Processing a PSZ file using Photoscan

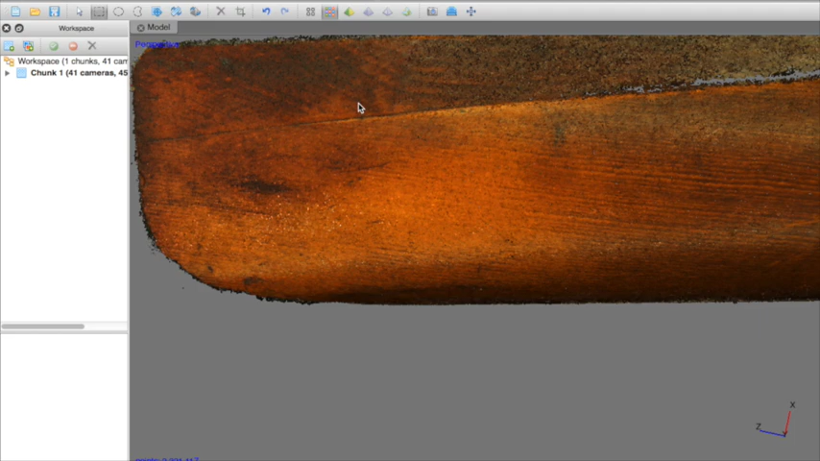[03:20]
What we're watching right now is probably my fourth or fifth time I rendered this model itself and I definitely got much better
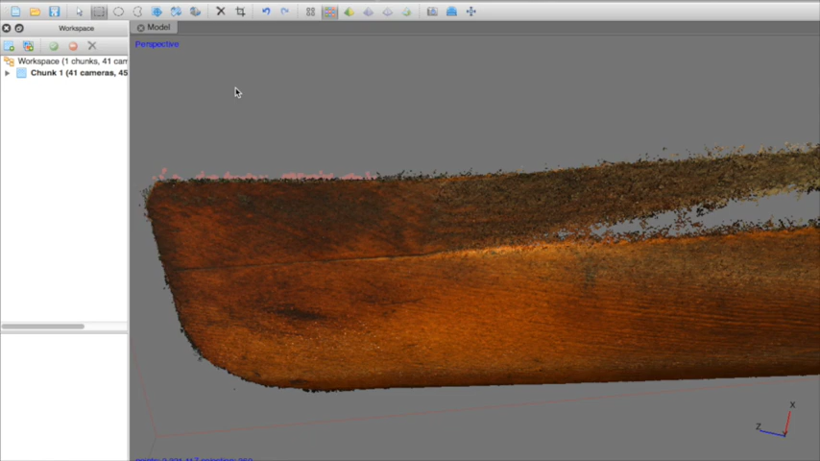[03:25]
the rendering process cleaning up deleting data as we did it. You can see here how we've got almost everything that we want. Those are the cameras that we've just turned back on.
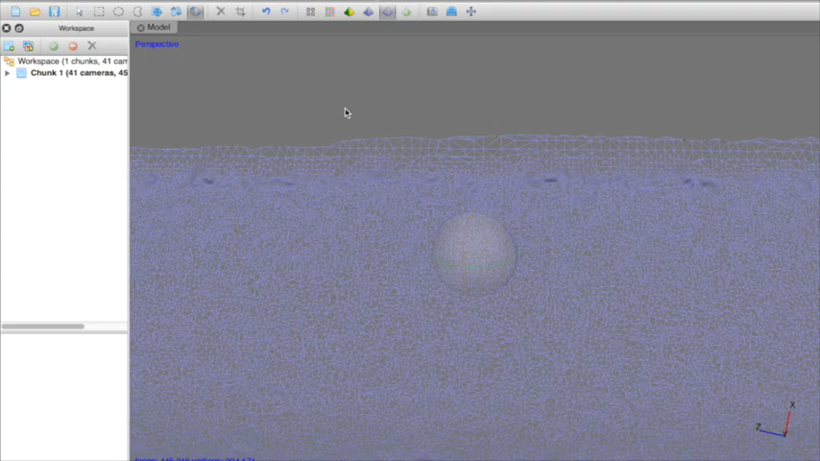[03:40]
The mesh feature is really neat because it gives you an ability to see the texture that is being created in the rendering.
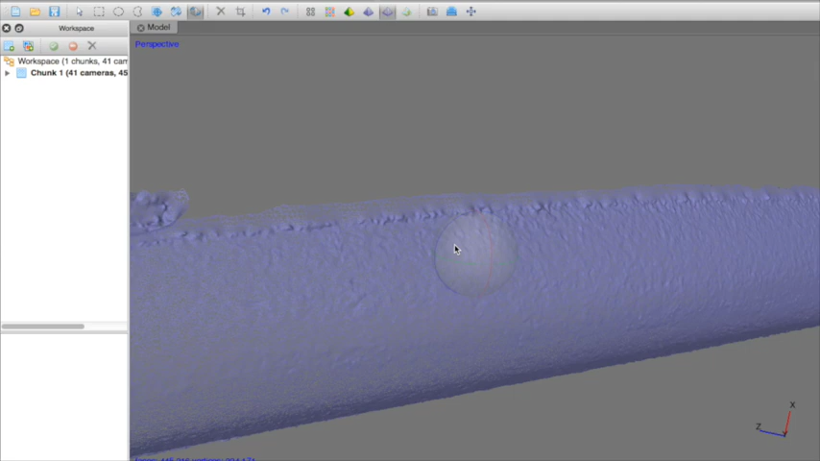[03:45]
Given the fact that it's photography you see that the mesh is it has like little bubbles and contours into it. At this level of the program we can't really do too much with the mesh.
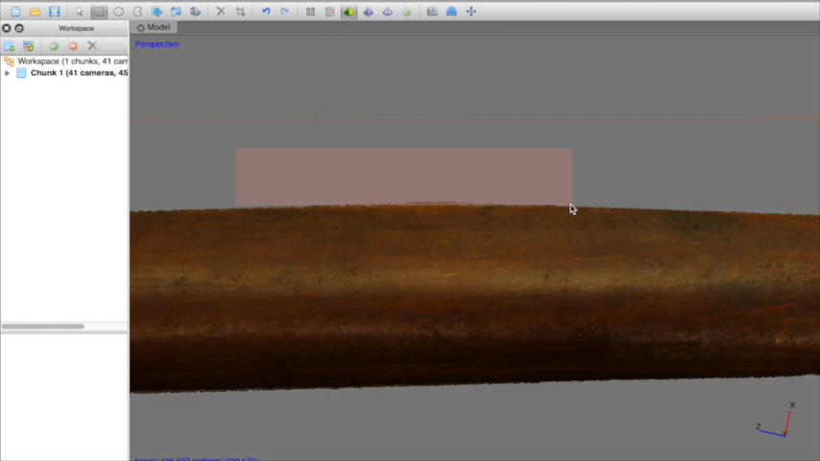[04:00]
We can only continue to like clean up a little bit here or there.
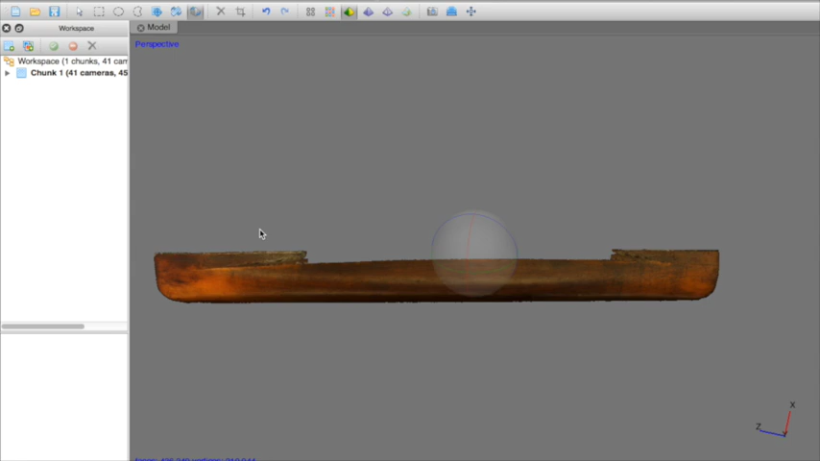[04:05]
If we bought a higher level version of the program we'd probably be able to restructure the mesh but not at this level of the program that was used for this project.
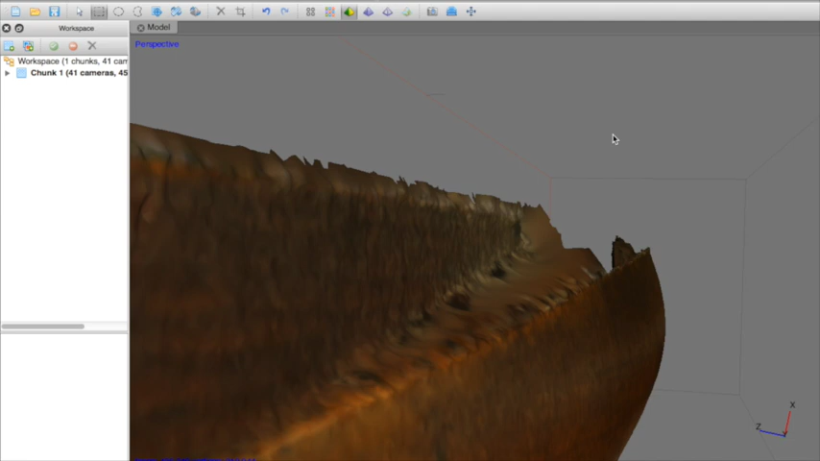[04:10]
You can see here we're just continuing to clean up and remove stuff from the object and the next